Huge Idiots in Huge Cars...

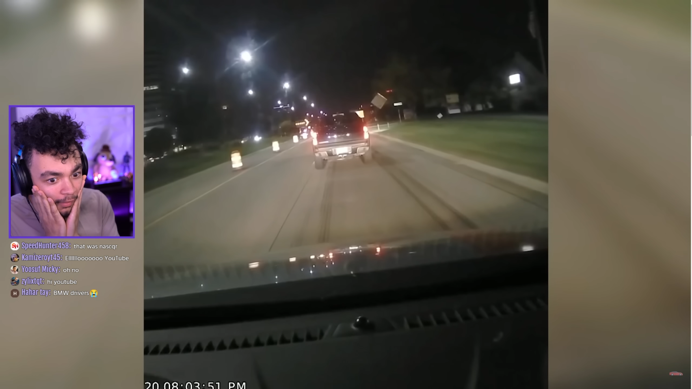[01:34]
Okay, who's in who's in it there? Brake lights are red.